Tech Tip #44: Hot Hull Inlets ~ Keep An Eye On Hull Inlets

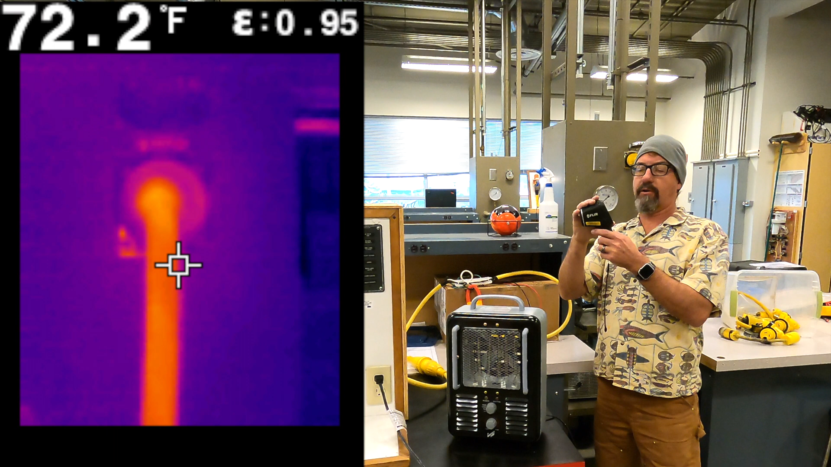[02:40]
On screen: spot 72.2°F
thermal image camera and i'll get into the different cameras later but for this tech tip what happens is ever see somebody drop one
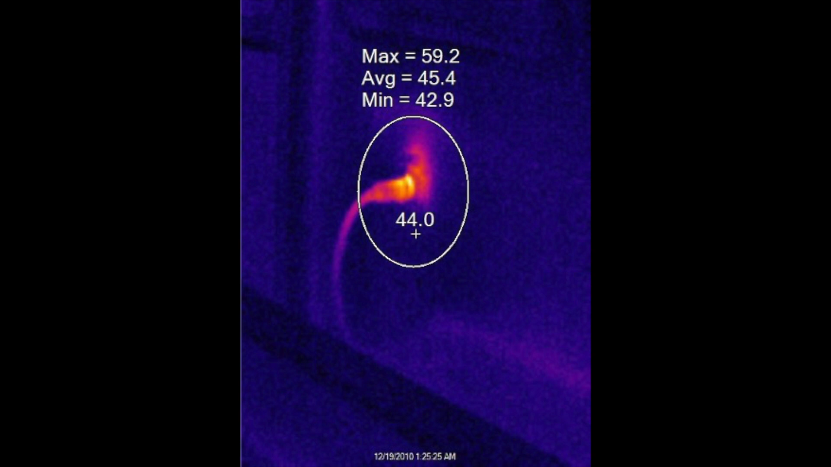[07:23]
more than just a little infrared point and shoot now it costs with a price tag of about 20x but you can see that elevated temperature is only 60 degrees but we unplug that cord and notice it looks perfect right the boat owner would assume nothing is wrong at this particular point it's a 50 amp service
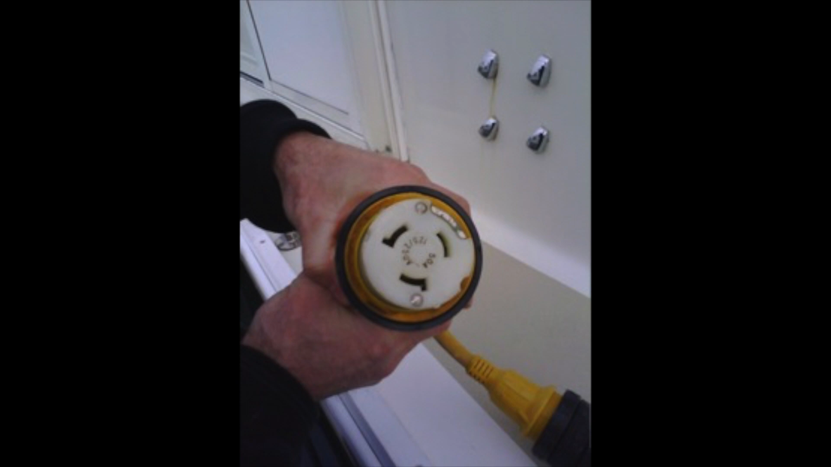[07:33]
240 volt and you just hit your camera on top of that and this is hitting 120 degrees maximum that's where it's going to start melting and you're either going to catch the boat on fire
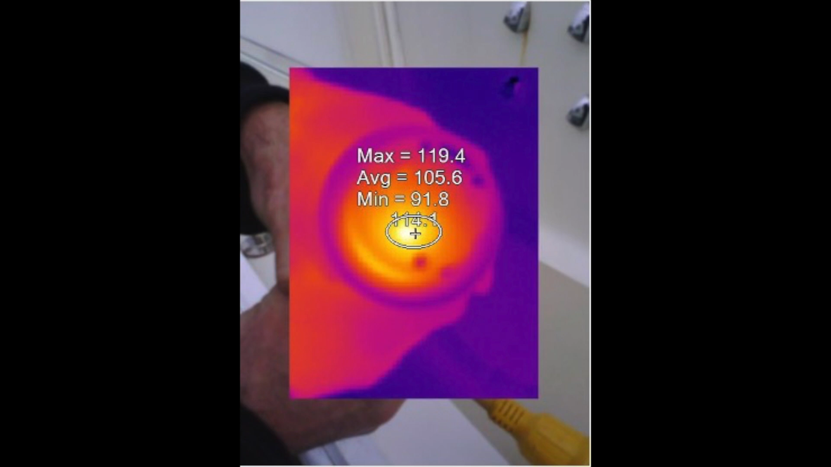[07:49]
or you're going to lose shore power and we don't want boats catching fire on the hull inlet same thing a little cooler because as time goes on of taking
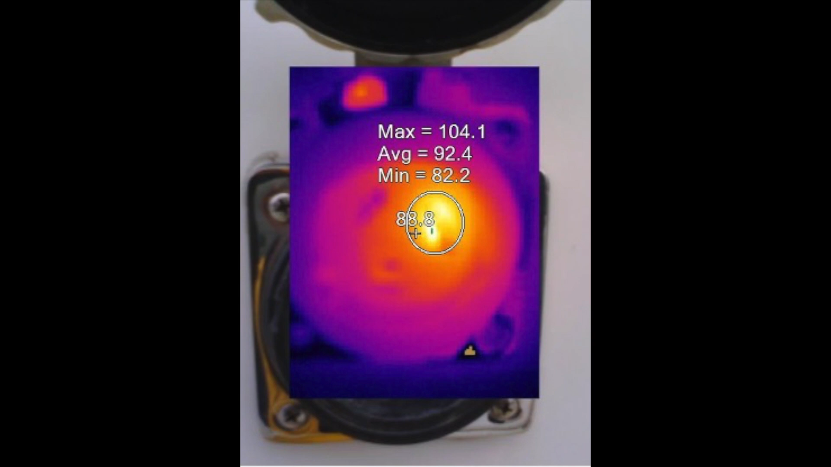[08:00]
pictures but still well into 100 degrees 60 degrees above if you look you can see a little bit of corrosion on the bottom of that
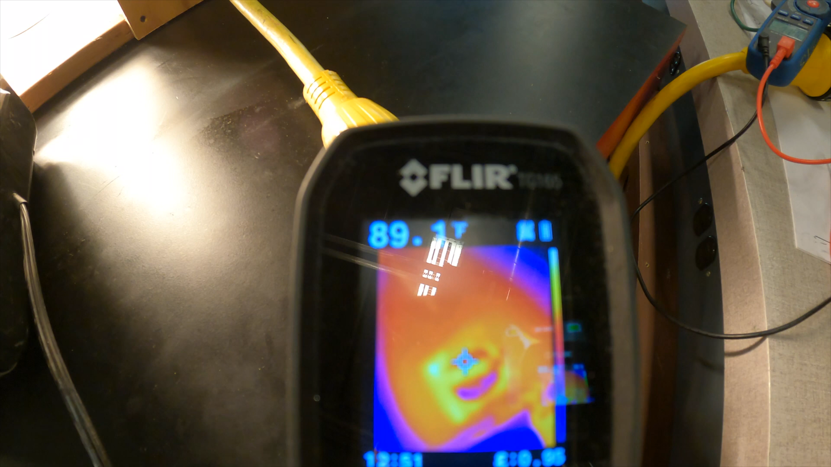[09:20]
see if we hit the hot spots that we're hitting 100 degrees okay
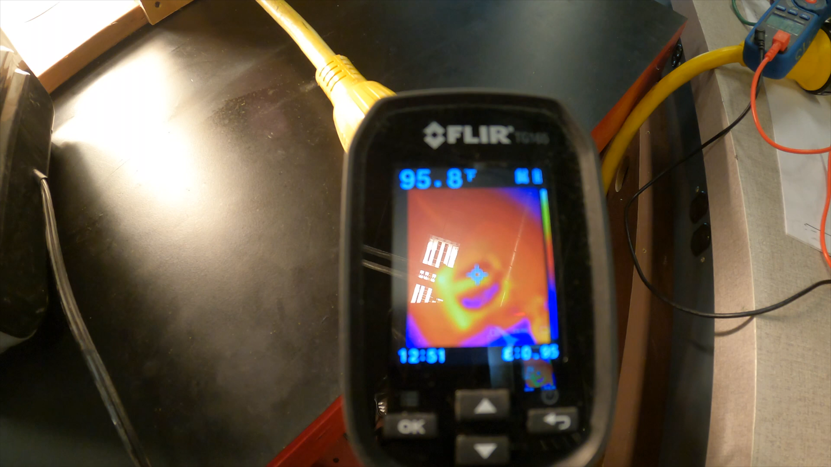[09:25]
right on the on the screw and only 11.4